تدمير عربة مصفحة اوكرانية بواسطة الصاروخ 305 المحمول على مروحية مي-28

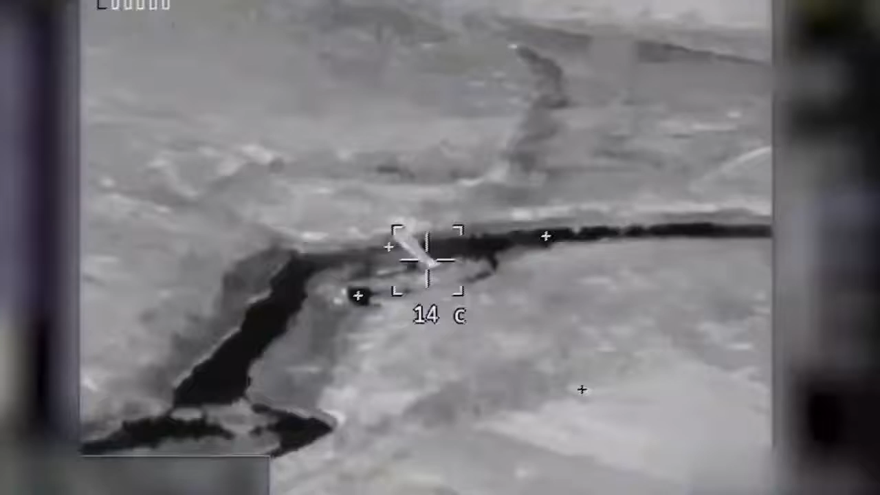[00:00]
Мост перекрестие. Да, он есть, Алексей Алексеевич. Да. А не право. Ну, а вот он едет, едет, едет, едет. Давай.
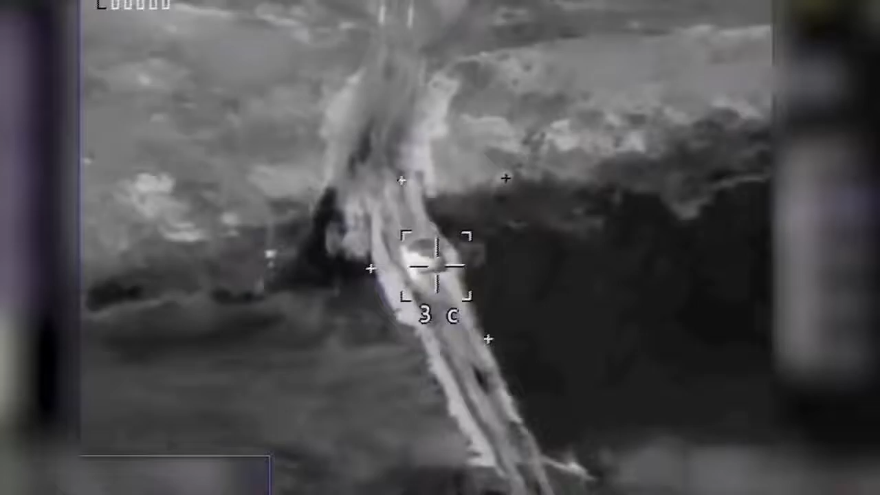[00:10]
Атака спереди. Атака спереди. Атака рядом, вот отлично, вот так вот, прям под него, прям рядом, рядом, рядом, атака спереди. Стоит.